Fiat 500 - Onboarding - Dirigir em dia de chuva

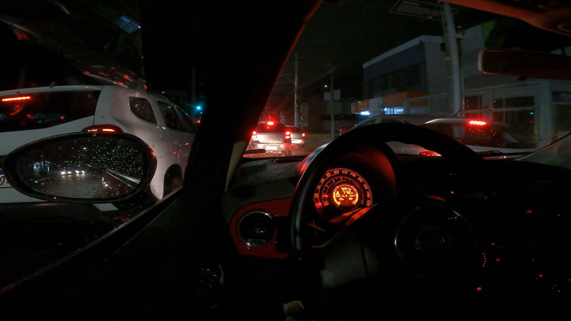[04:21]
teoricamente Ou são duas E eu tô no corredor Pode ser duas, né? Mas acho que não Acho que são três É, não sei Parece três apertadinhas Ou duas muito largas Aí agora eu tô na dúvida Não, não, não Pela marcação são três pistas Ó Eu tô na do meio Essa Duster aqui Ela tá em duas pistas E o HP20 quer fazer merda A gente sai daqui Olha só